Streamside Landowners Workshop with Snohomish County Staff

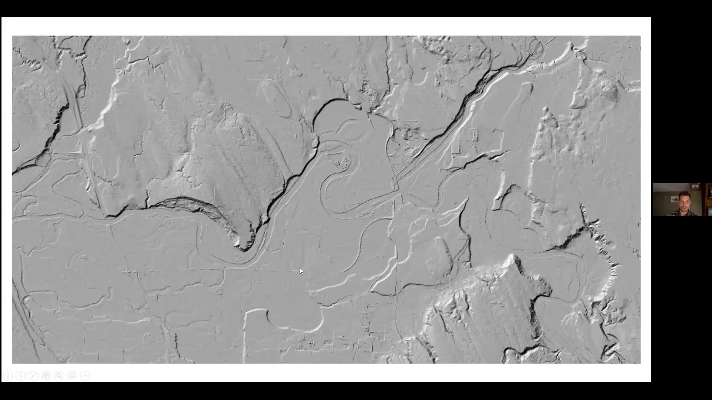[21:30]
And I just want you to notice where the river is moving and all these little remnant channels that have been snaking through what is now agriculture. The river likes to move and has been moving for a long time. And this is a good representation of that.